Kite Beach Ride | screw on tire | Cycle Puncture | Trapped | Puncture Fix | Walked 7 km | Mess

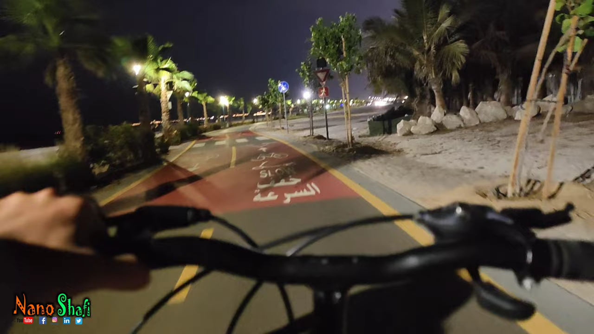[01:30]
കിലോമീറ്ററോളം തിരഞ്ഞെടുക്കാം സൈക്കിൾ ട്രാക്ക് മാത്രം. നോ അതർ ഡിസ്റ്റർബൻസ്. വൺ സൈഡ് ബീച്ച്, വൺ സൈഡ് നല്ല സെനാരിയോ ആണ്. എന്തായാലും